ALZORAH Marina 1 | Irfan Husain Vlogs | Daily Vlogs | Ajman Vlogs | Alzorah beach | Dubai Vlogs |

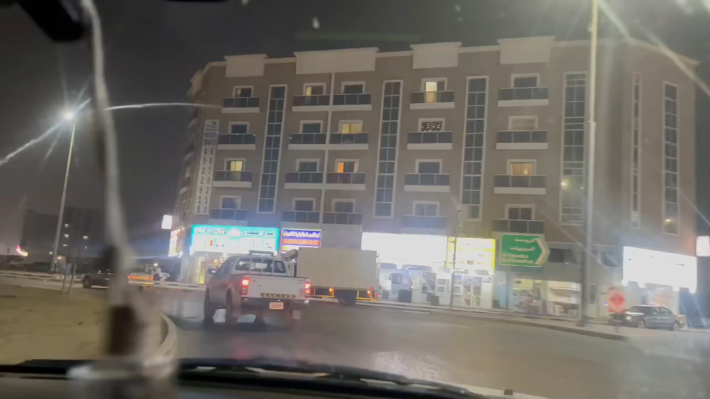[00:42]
लेक अब देख रहे हैं यह अजमान की सड़क और यहां पर काफी रौनक है रात को लोग निकलते हैं कि दिन में काफी गर्मी होती है तो आप देखें यहां कैसा क्या है आपको सारी विड्लिंगन लगवक एक जैसी दिखाई देंगी और मुस्टली एक जैसा ही कलार होता है यह